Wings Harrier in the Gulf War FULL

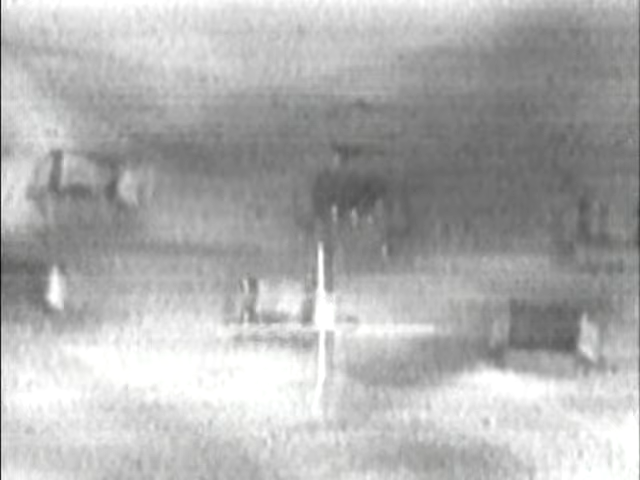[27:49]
And those muzzle flashes are seen by a Marine pilot in his FA-18D,
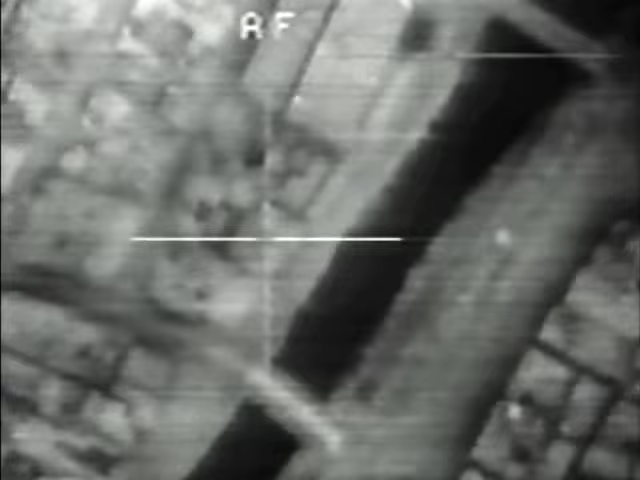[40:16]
The building in Baghdad, where Berriman and 12 other American prisoners are being held,
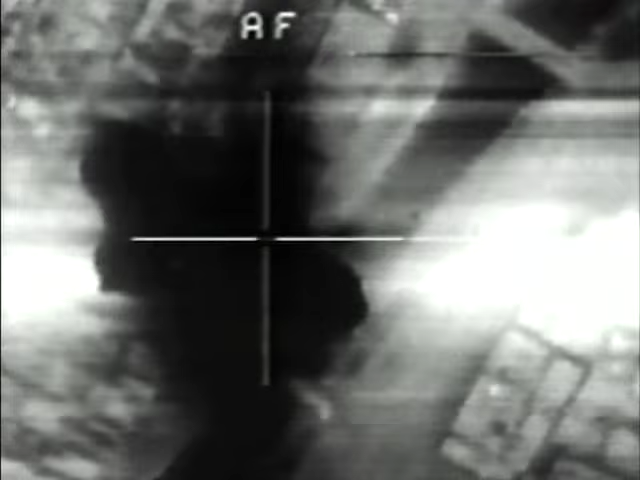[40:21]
makes it onto the target list of the Allied Air Command.